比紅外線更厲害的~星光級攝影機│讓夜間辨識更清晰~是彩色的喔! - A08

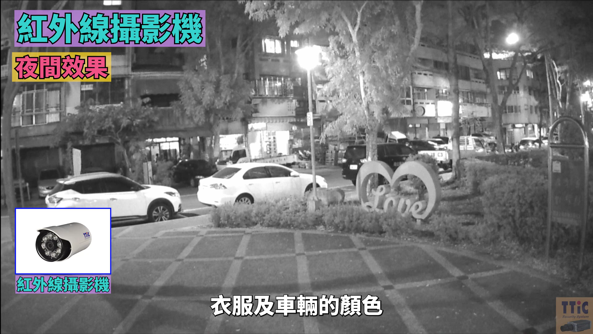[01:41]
車輛的顏色星光攝影機不管是白天或者是晚上只要現場有微光拍攝的畫面都是彩色的讓我們的監控設備更加分